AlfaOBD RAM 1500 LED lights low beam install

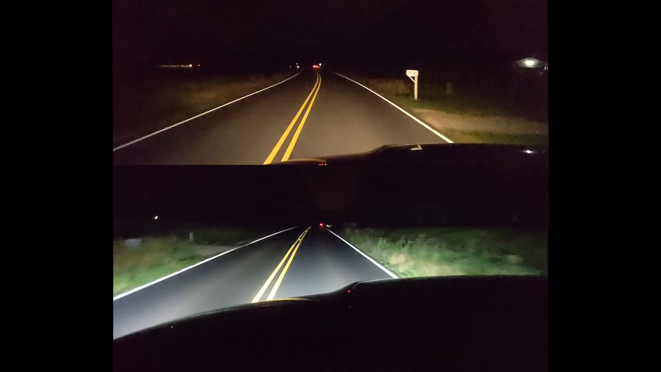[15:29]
Alright guys. Same road. New setup.
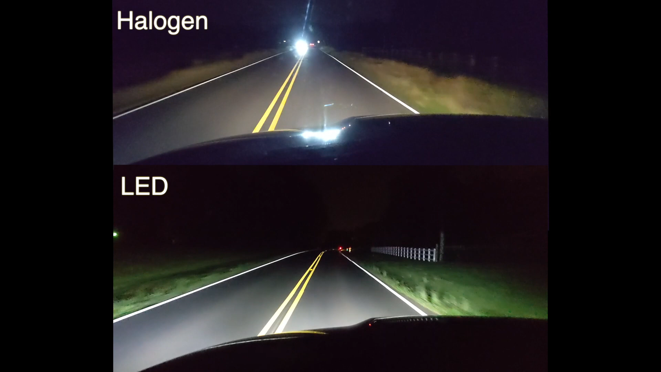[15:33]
It is brighter. A lot brighter. A lot brighter. But, I'm definitely going to change them. Get the other ones because those boots are just going to eventually pop off. So. But, I don't think that this would have been complete without showing you guys what it looked like at night.